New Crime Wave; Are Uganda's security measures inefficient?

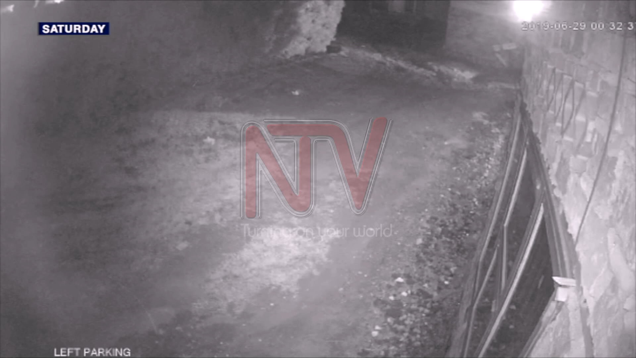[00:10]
On the weekend, CCTV cameras on a private property recorded two men strangling and hitting a border-border motorcycle rider to his death before making away with the machine.
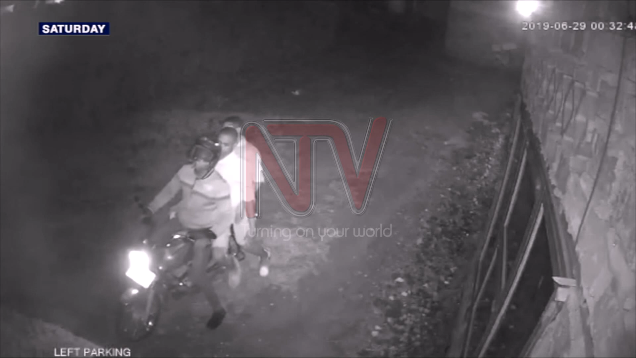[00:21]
These incidents give rise to fear and questions in the public about their safety.